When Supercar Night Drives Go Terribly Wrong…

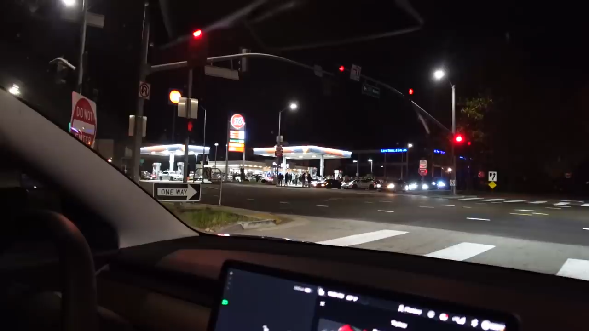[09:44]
I'm gonna zoom in now. This camera's gonna make a worrying noise that I am none too pleased about when zooming in and out with this Sony ZV-1. Beside the point, There's quite a few skeeters running around here in this part of town. Yeah, I think they're going for a drive. We're in the Tesla Model 3, courtesy of Mr. Exotics of LA himself. We got Wings and Whips right next door to us, just tinted his windows. Yeah, let's see what happens.
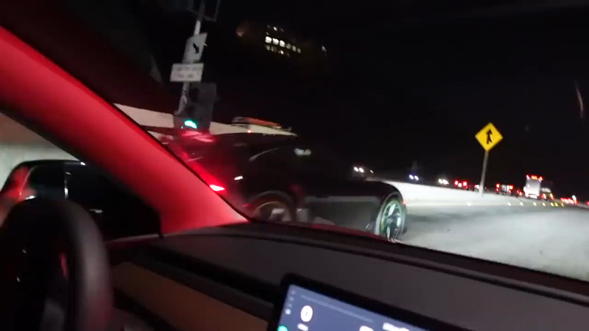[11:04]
God, don't worry about the speed limit.
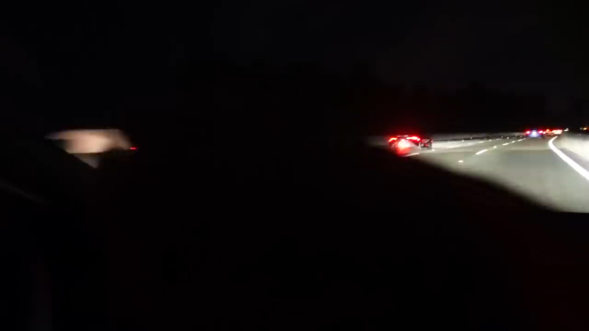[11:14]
That's not really how fast we're going. We're going kilometers per hour, ladies and gentlemen. Jesus. Oh my gosh. He's getting a little riled up, to say the least. Jesus. Oh dear lord, I think the second group just caught up with us.
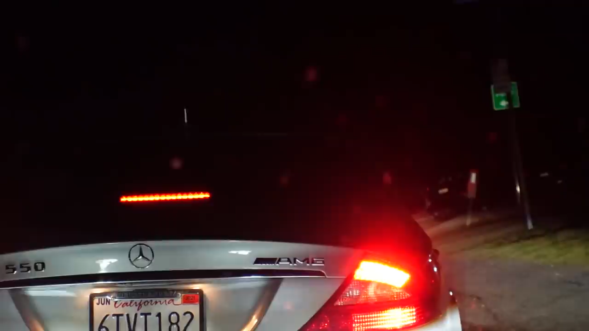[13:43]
That's a flatbed. Oh shit, okay, okay. Oh my gosh. Slow down, slow down. What the hell? Did he crash? Yep, he did. Really? Yep.